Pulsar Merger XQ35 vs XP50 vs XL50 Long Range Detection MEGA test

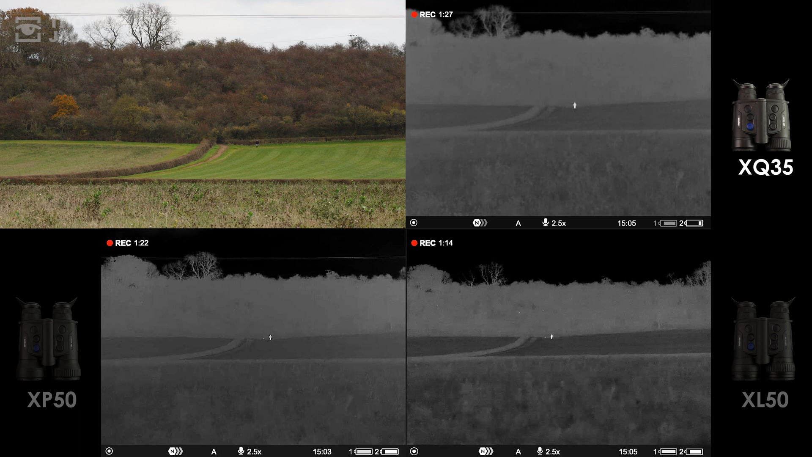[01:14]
At its native 2.5x magnification Evan is clearly detected, there's even some tonal variation in the ground cover and trees and the larger pixels here can also manage to pick out the overhead power line. At 5x zoom we start to notice a bit of useful definition to Evan, while at 10x one of the lights is just about detectable. You can also zoom with a magnified picture in picture window onto the XP50 which picks out the light, overhead power lines and some birds in the trees behind Evan.